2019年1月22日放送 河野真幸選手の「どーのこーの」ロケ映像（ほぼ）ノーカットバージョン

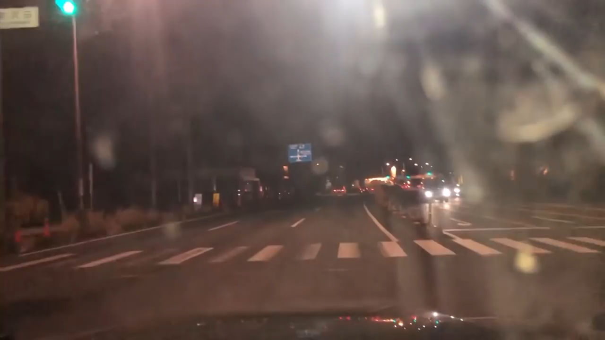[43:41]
たったの一つ二つだろ今。 どんだけ越えるんですか。 越えて越えて、でこの今二つ続いてる信号も越えて、 いきなりステーキ見えましたよ。 お あ、いきなり行きましょう。 いきなりステーキすんのか。
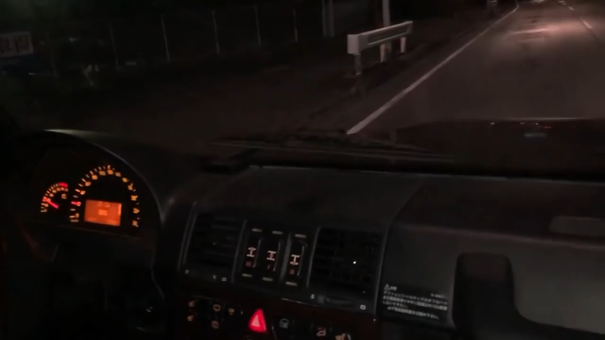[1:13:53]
信号を右、 右か、右車線じゃないな、 右車線で。 あれ、これ上がるじゃねえか、 うん、どっちだ、ほら、 え、右車線 登っちゃダメだろ、多分な、 もう、登ったらダメだな、 だろ、 右車線、 ここの信号右、ね、
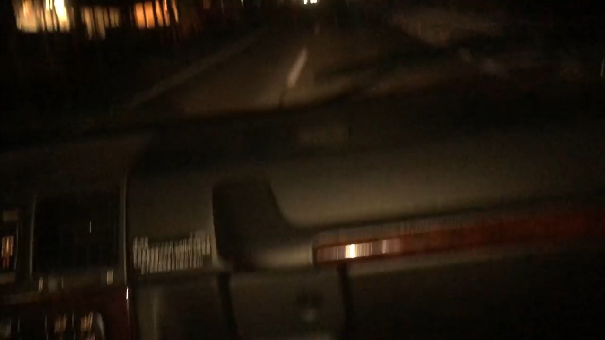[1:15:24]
2分だと麻酔器がつくんじゃないの、2分。 ここじゃなくて、右側です。上に上がってくる、多分あれですよ、万葉の家。 万葉の家だよ、これじゃない。まあ、いやいやいや、これ 多分ここ右側です。右側に多分高速あるんですか。
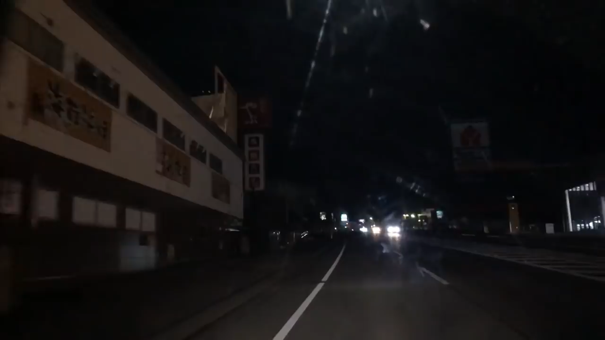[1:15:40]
右折ってこと。 あれ左だ、 左だな、これ 左だ 右側だ、まあ、紛らわしや 右側にから降りてきたのかな これだな、 これを 踏まず対面通行規制、対面通行関係ないな。あれ、これは 緑が出てきたんです。
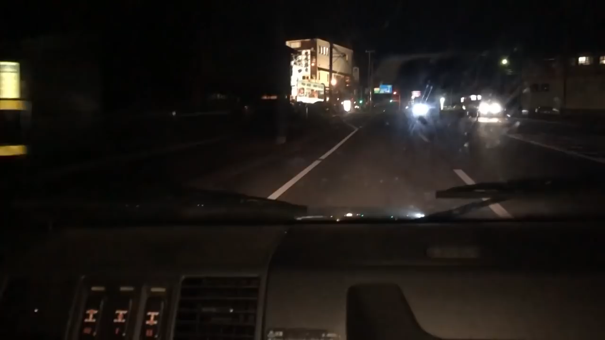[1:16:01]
あれ、まっすぐが、 まっすぐ、 まっすぐが透明と左が新透明ってなってるぞ。
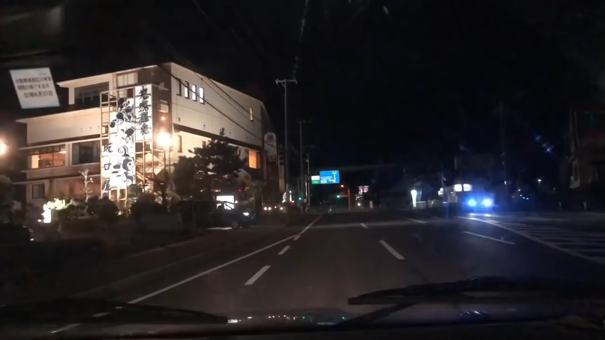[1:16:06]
左、これだと左にな って るな。なんだ、この信号が、 これも信号まっすぐで、 まっすぐでいいのか、 行って、そうだ、この信号まっすぐ行って、もう一個の信号もまっすぐ行って、 じゃあもう一個 の左、これ左、 もう一個一緒、 この信号左、 まっすぐ行って、 え、これ、 ま っ すぐ、まっすぐだな、これは、これまっすぐだ。 透明高速。
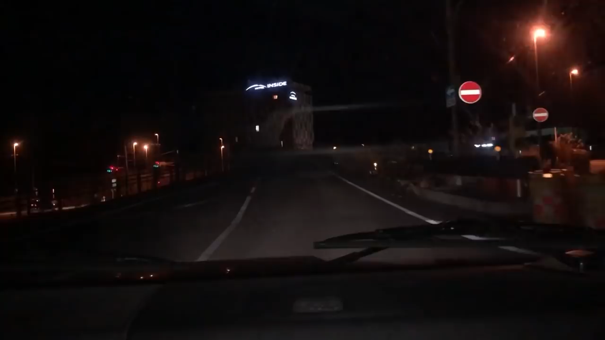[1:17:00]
そっちだ、 これ違う、 真っすぐじゃないですか。
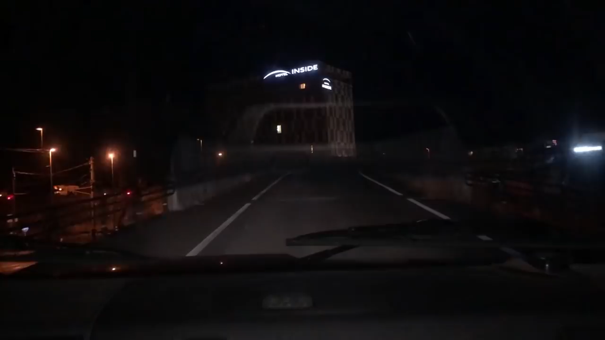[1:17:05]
合ってる合ってる、 これ合ってる、この道合ってる、 これで 真っすぐ、 よしよしよし、 クリアした、
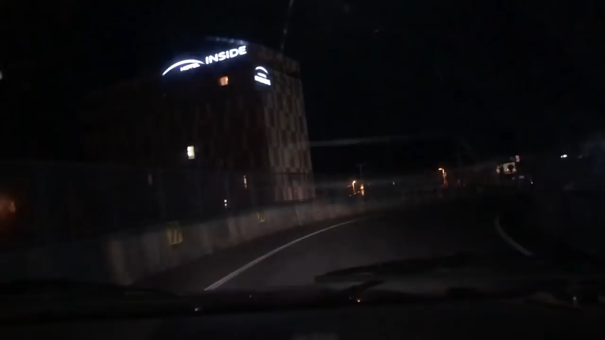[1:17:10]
これ、 これで高速だ、 これで合ってる。 いや、真っすぐだろ、これ、 これ真っすぐ行って、 料金所、 料金所ついて、 料金を払う、
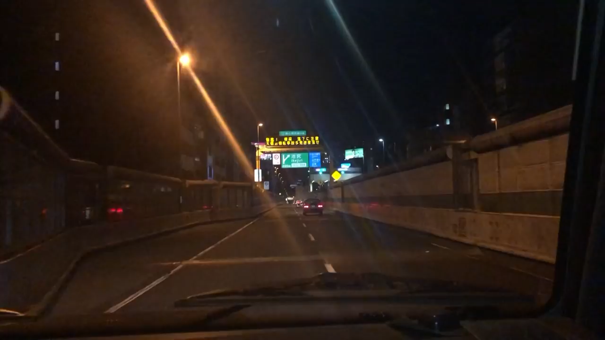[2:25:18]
二車線。 二車線を走行っつ って。よし。 池尻出口および246方面 池尻出口のこれ246方向出口へそのあと右車 線走行して渋谷方面 へそのまま渋谷方面へあ、なるほど出てあれだ下道を渋谷方面に行ってそのままあれってこと あ、代々木 そういうことだね、代々木だから、はい、 多分そうっすね、そのまま下道でってことです